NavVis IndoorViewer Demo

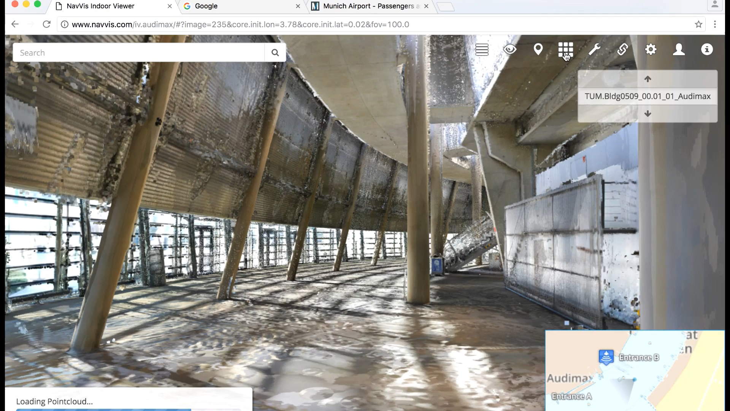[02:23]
This point cloud can be captured in a density as high as a 5x5mm resolution.
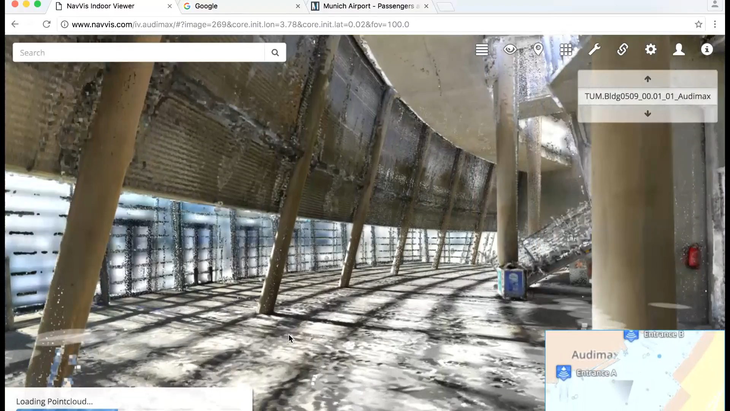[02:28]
We can view this point cloud directly by taking
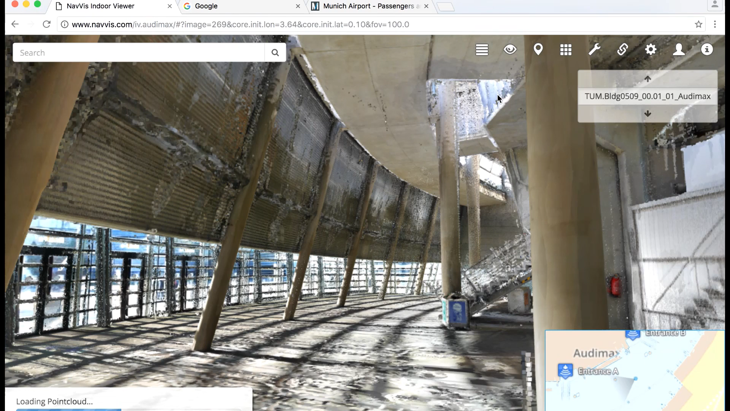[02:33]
away the panoramic images and displaying only a colored point cloud of the 3D model.
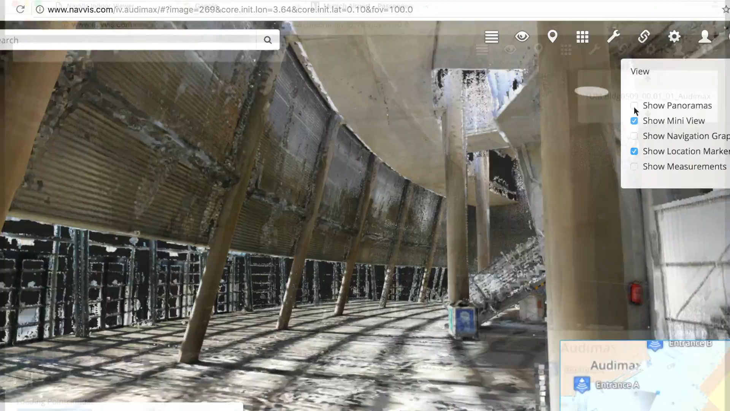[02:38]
You can also navigate this point cloud just as you might navigate a virtual space in a video game.
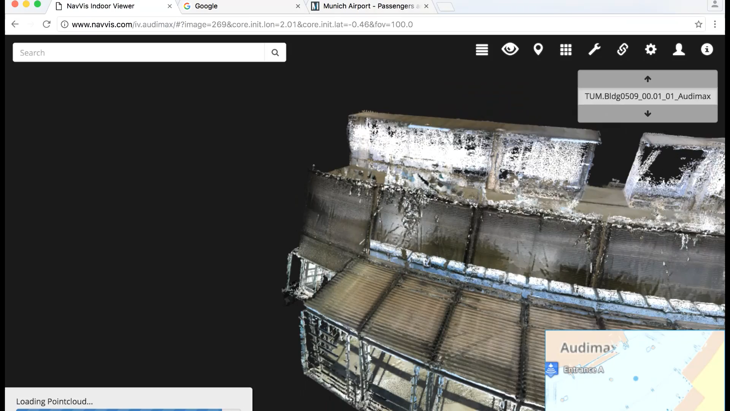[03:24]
Recording all of this information with the Navis M3 trolley took less than 15 minutes.